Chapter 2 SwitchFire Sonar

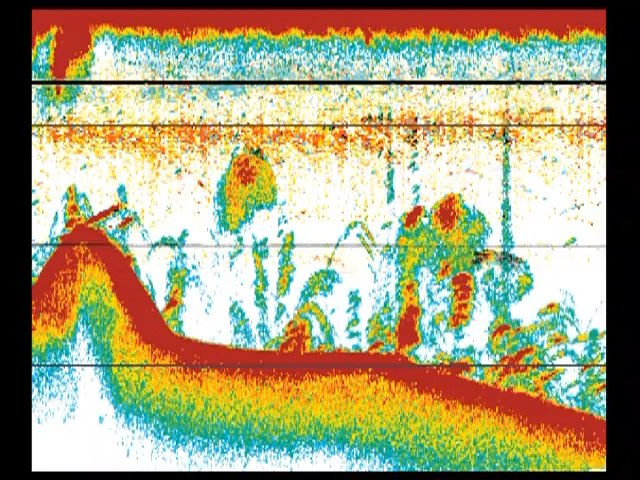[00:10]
With precision sonar and two modes of operation, there's virtually no limit to the amount of information you can gather from Switchfire.
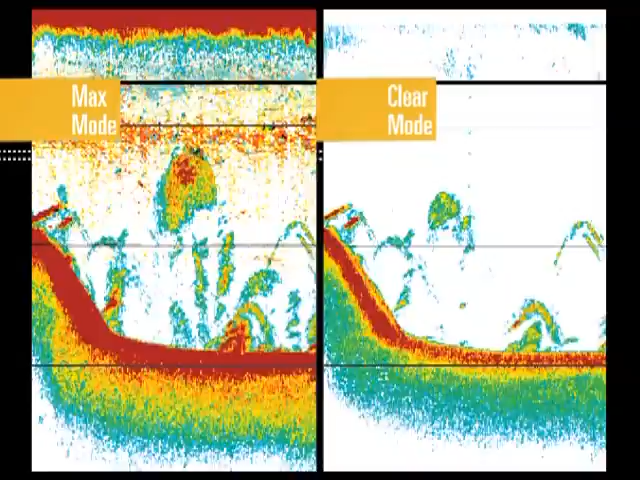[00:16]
This unique sonar system puts anglers in control and lets them choose how their sonar returns are displayed.
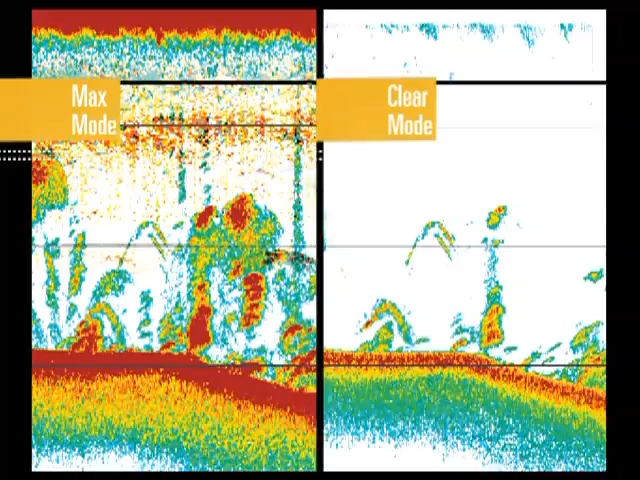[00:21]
Max Mode uses Switchfire sonar to detect
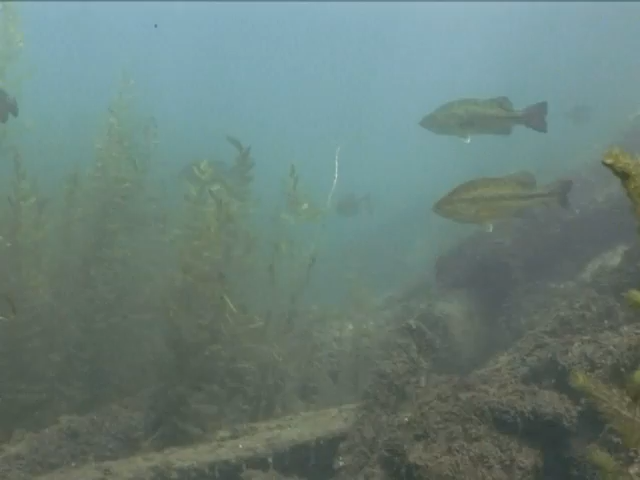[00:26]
even the slightest returns and displays these signals on screen in full detail. Experienced anglers use this information to gain valuable insight into the underwater environment.
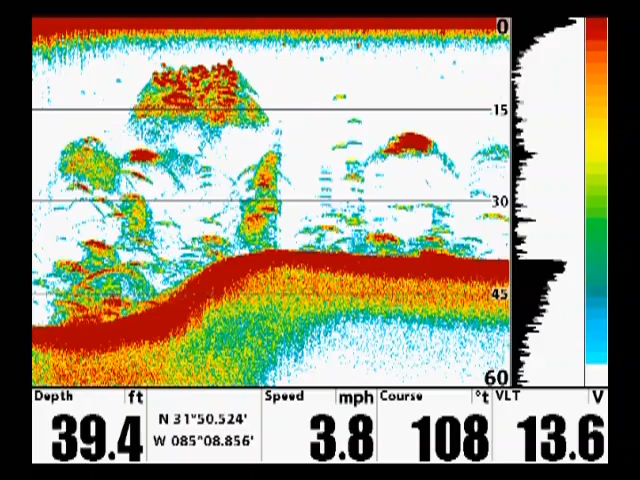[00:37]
On screen: depth 39.4 ft, speed 3.8 mph
Max Mode helps you identify variables such as thermoclines, zooplankton and baitfish populations,
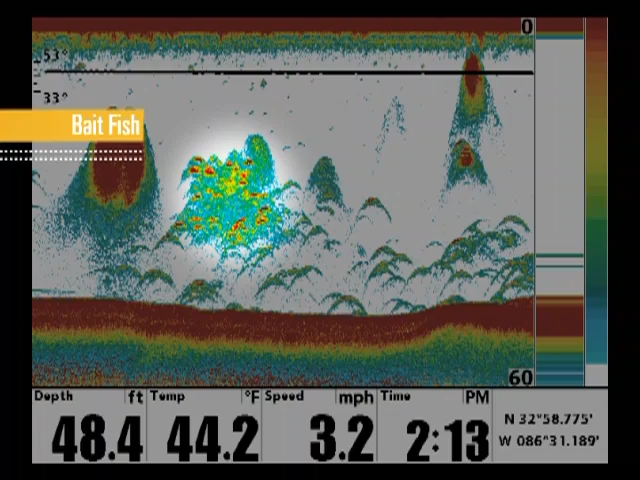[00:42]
On screen: depth 48.4 ft, water 44.2°F, speed 3.2 mph
natural and man-made structure, as well as game fish.
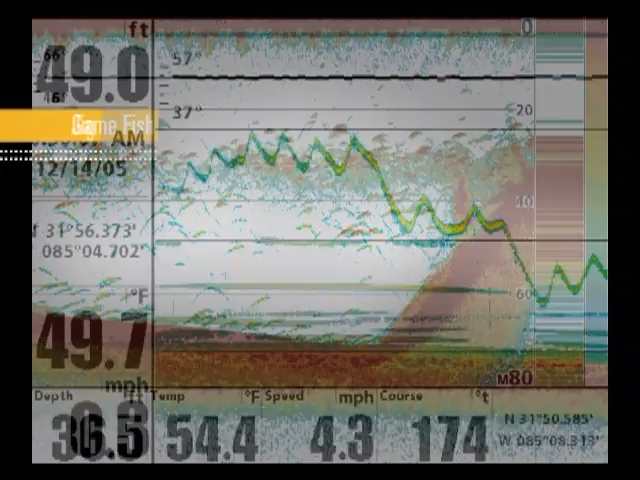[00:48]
On screen: speed 4.3 mph
Max Mode is also great for jigging with its incredible detail allowing you to see your jig on screen.
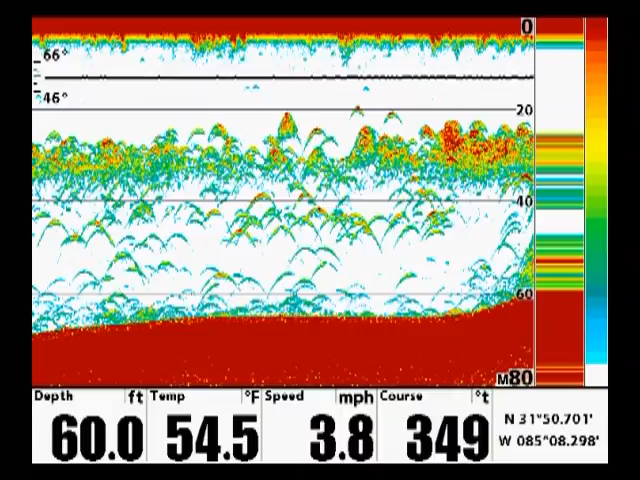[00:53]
On screen: depth 60.0 ft, water 54.5°F, speed 3.8 mph
All together, these images give you a complete picture of what's happening under your boat, allowing you to tailor your approach to catch more fish.
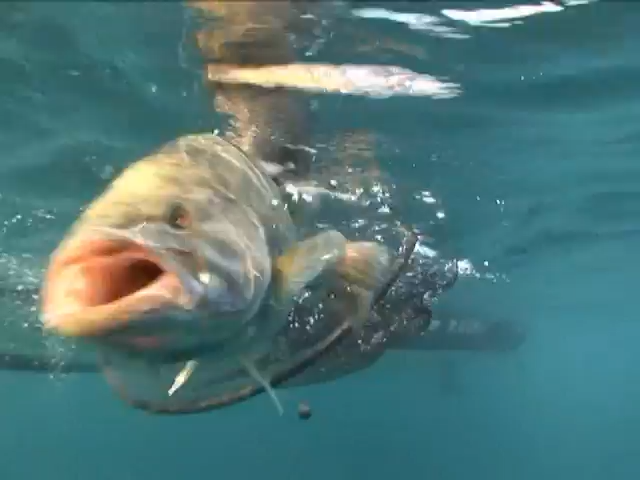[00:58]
Clear Mode provides a crisp representation of structure and fish and is great for those fishing in shallow water. In Clear Mode, signals are processed by software to filter out weaker returns like silt and debris in the water and display only stronger returns,
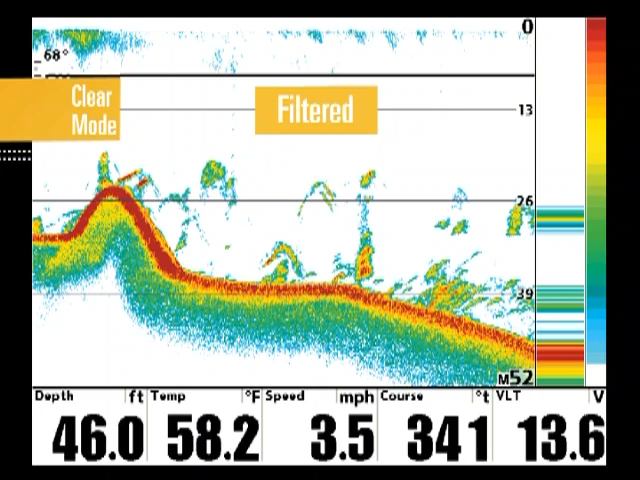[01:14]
On screen: depth 46.0 ft, water 58.2°F, speed 3.5 mph
such as bottom contours, structure, schools of baitfish and larger individual fish.
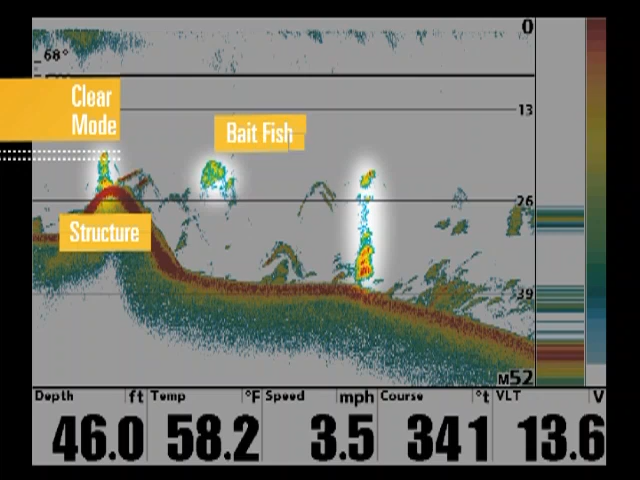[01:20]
On screen: depth 46.0 ft, water 58.2°F, speed 3.5 mph
Filtering out these weaker returns provides a clean, clear picture of the major activity beneath the surface.
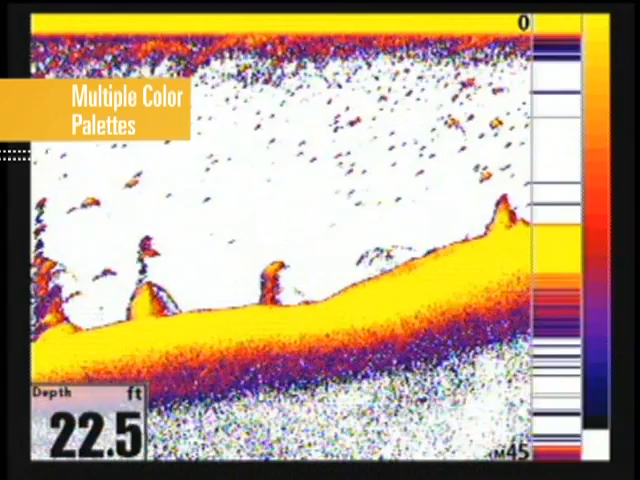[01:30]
On screen: depth 22.5 ft
Switchfire comes with multiple exclusive color palettes, allowing you to adjust the display to account for lighting conditions or personal preference.
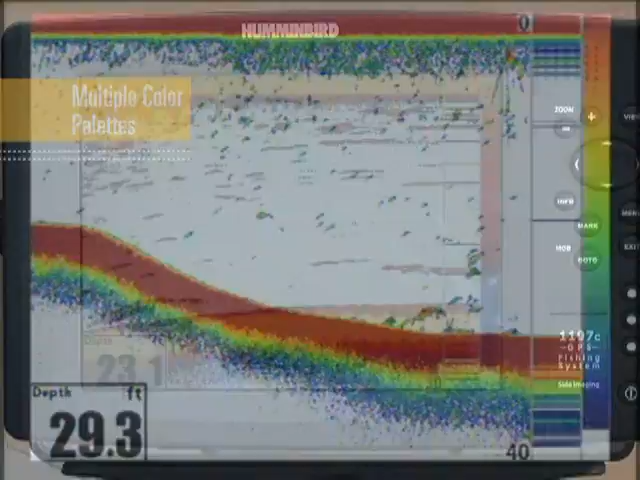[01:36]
Some high contrast palettes, such as these, are great for direct sunlight,
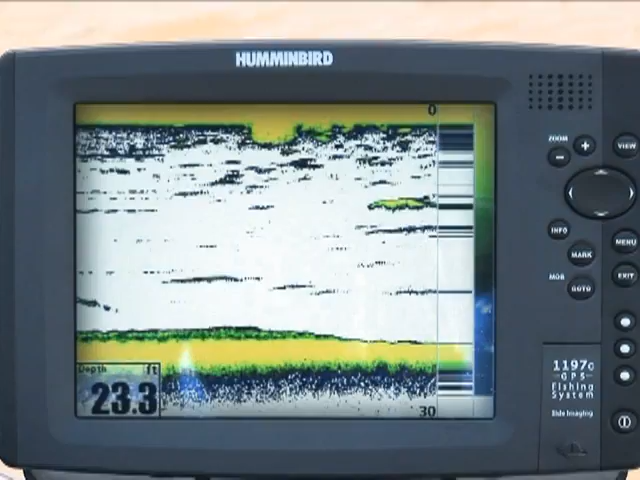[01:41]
On screen: depth 23.3 ft
allowing you to quickly identify hard returns in the most glaring conditions.